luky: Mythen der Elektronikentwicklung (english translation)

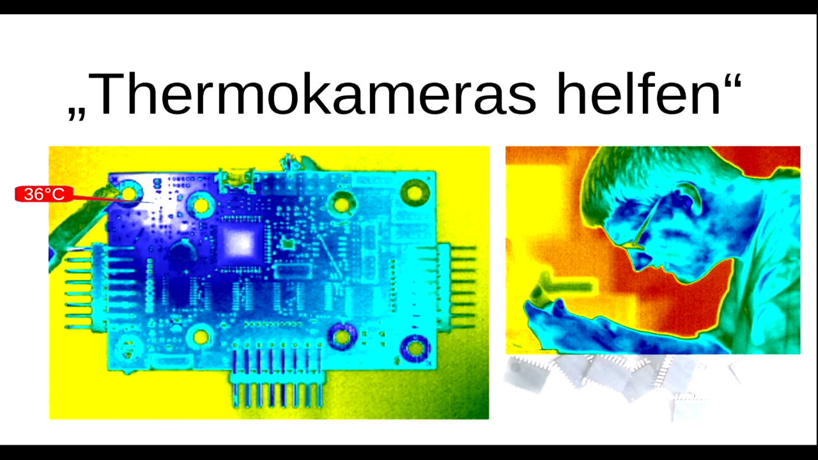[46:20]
On screen: spot 36°C
So, you look with the thermal camera onto it, and you see... Something happened down there, because 36 degrees is not...
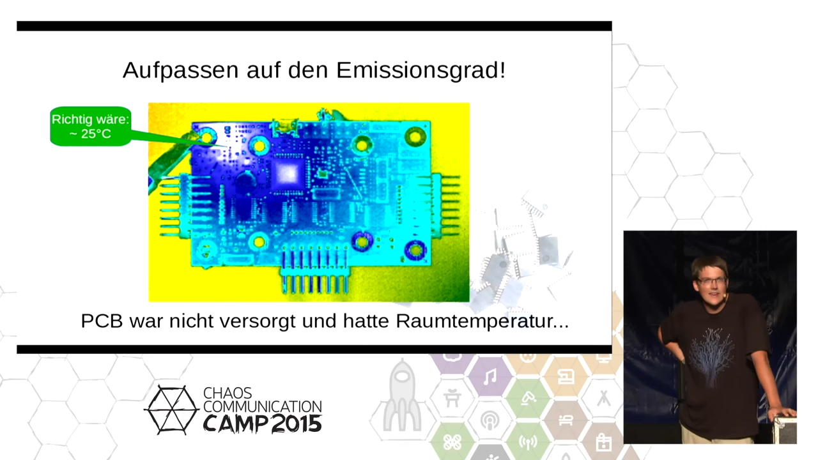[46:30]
The problem is, it was not connected. The thermal camera just was too strong. Thermal cameras are really great, you can have a lot of fun with them.
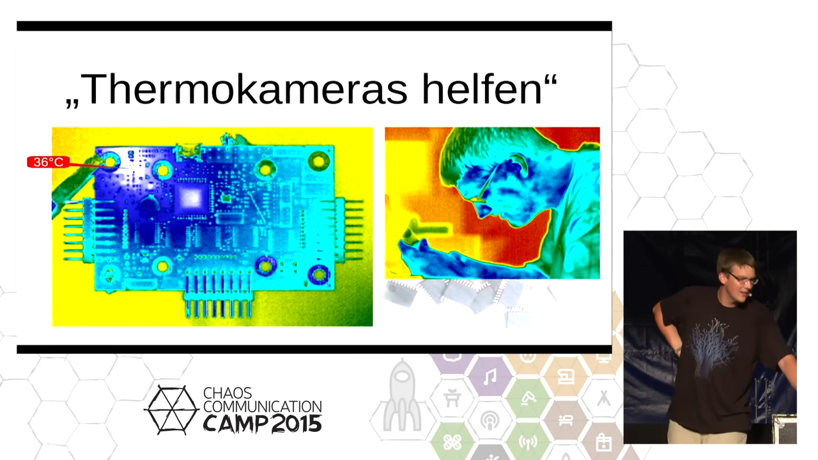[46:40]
On screen: spot 36°C
Like the colleague who photographed me while soldering. But you should know what you are doing, and take some precautions.